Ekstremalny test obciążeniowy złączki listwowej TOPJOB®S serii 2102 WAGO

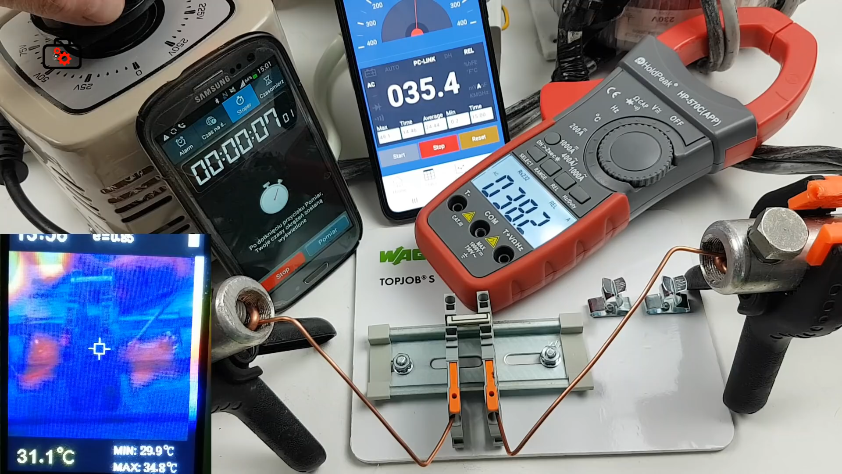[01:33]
On screen: spot 31.1°C, max 34.8°C, min 29.9°C
Włączam zaślanie, prąd ustawiony na około 32 Ampery. Początkowo nic się nie dzieje, ale już po chwili widać,
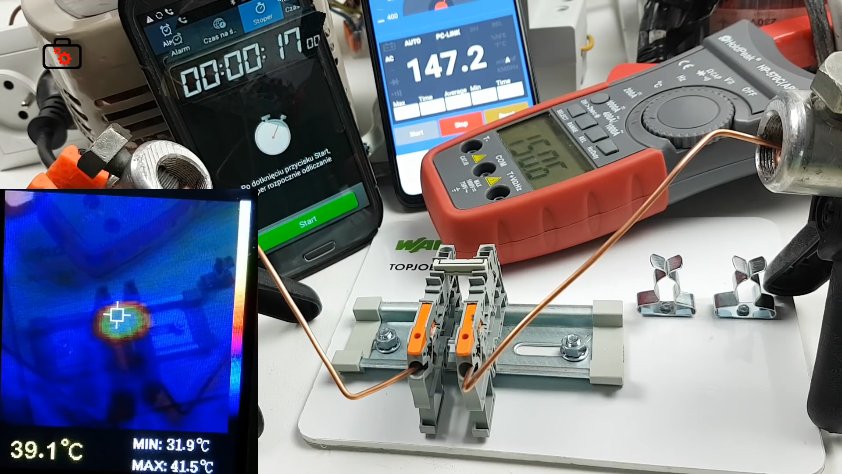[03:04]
On screen: spot 39.1°C, max 41.5°C, min 31.9°C
Sprawdzimy jej słabe punkty. Prąd, który przepływa przez ten układ, to ponad 100 Amperów. Zdjęcia w podczerwieni pokazują, że wszystko jest nagrzane.